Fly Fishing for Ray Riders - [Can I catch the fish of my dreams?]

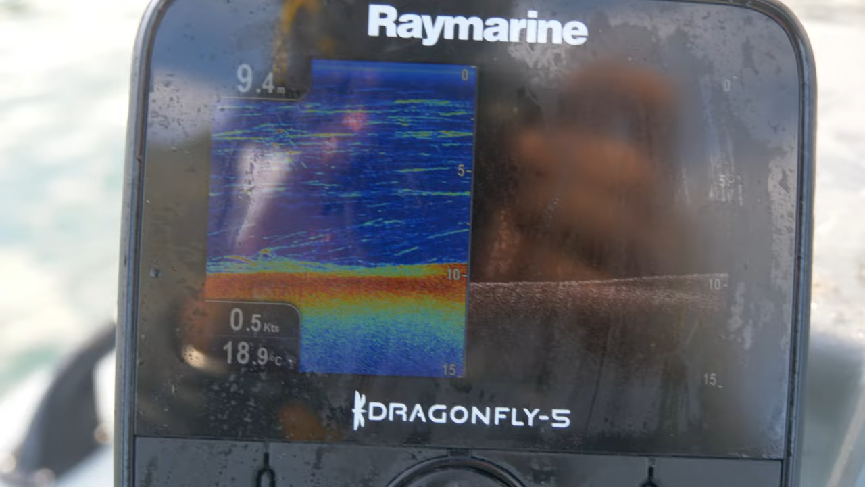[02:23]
On screen: depth 9.4 m, water 18.9°C, speed 0.5 kn
I'm actually going to go for the sinking one, even though they're on the surface, they're all through the water column on the sounder.